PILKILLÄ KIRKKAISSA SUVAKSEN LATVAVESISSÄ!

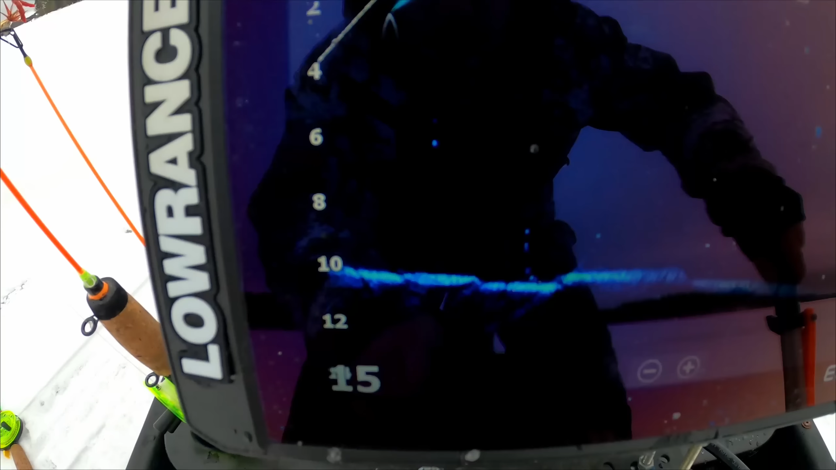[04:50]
Tuolla se parvi näkyy Siinä ei montoo oo ja ei ne isoja oo Mutta Ootellaan tossa jos pyörätä sitä kyllä Tuliisikö sitä vähän parempaa tää